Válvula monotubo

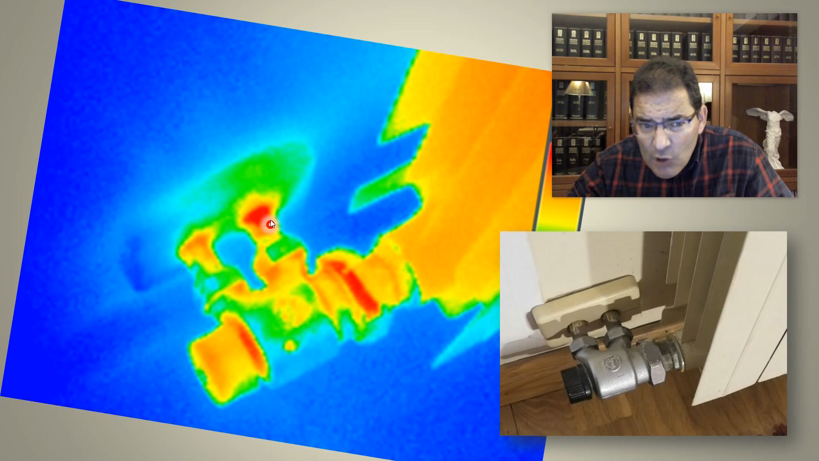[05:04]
cómo el agua entra caliente va hacia el radiador y sale más fría lógicamente es para lo que está hecha vale para
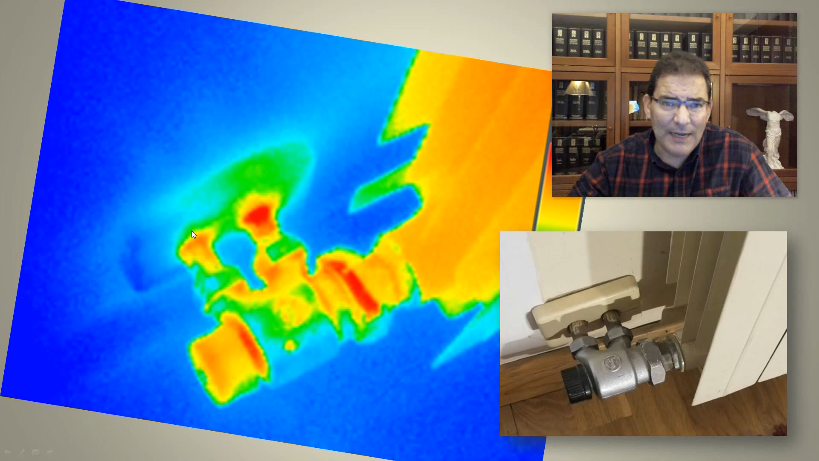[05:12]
comunicar ese calor al radiador el radiador lo emitirá lo que manda al siguiente ya es más frío así pues el agua va haciendo que nuestros radiadores
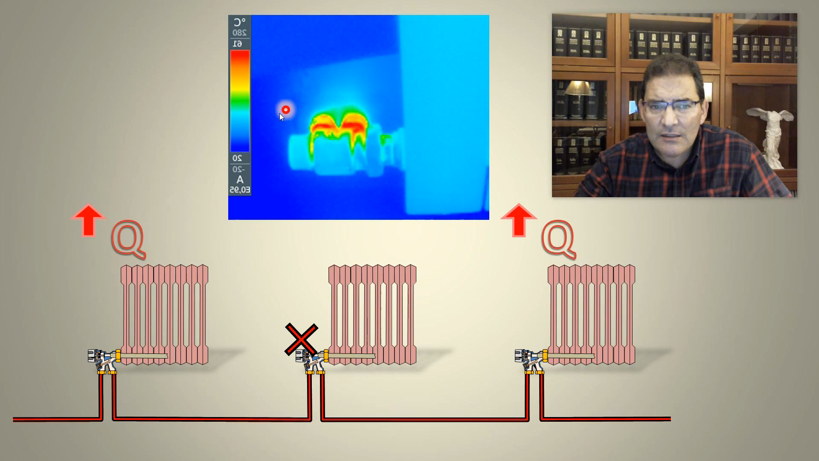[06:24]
puenteando el agua y mi radiador está totalmente frío lo hacen mediante un paso interno que podemos ver muy bien aquí es este paso
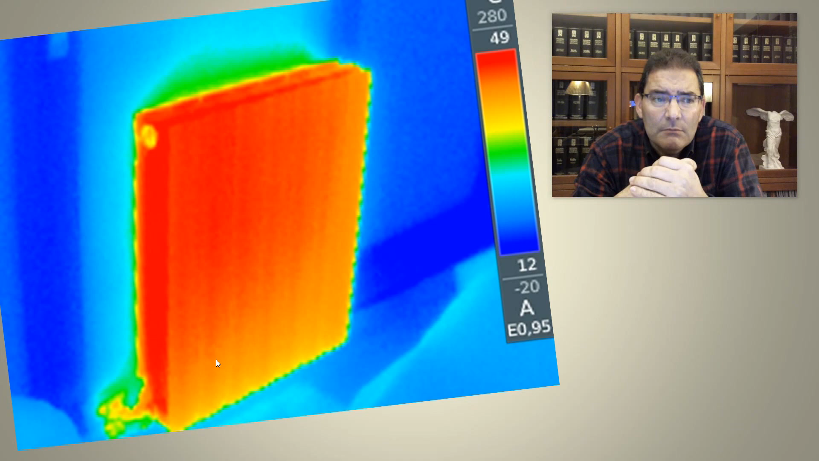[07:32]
pasaría si yo instalase un radiador al revés empujando el agua por la sonda pues seguramente subiría por los últimos elementos y bajaría por los primeros funcionaría al revés y ya está no tendríamos ningún problema este es otro radiador en el que sucede eso vemos como los últimos elementos
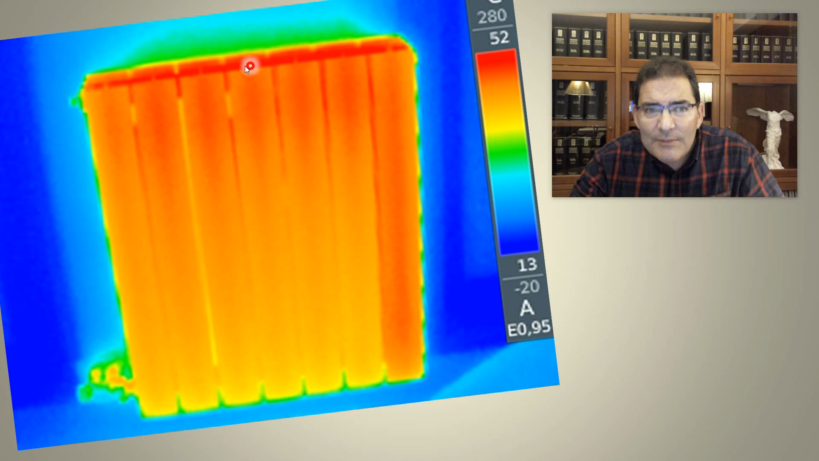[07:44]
son los que están subiendo el agua y baja por los primeros no supone ningún problema mi radiador sigue calentando igual en